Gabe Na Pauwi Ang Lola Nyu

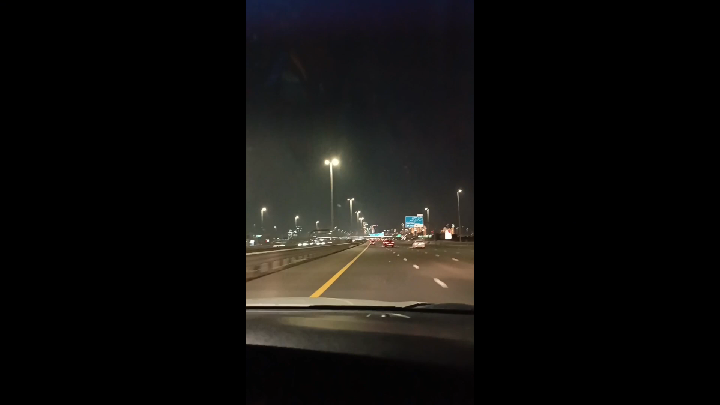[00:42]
from Alvarsha, from Alvarsha I mean, from Alwarka to Alvarsha samahan nyo ako guys, sa pag-we gabi na siya guys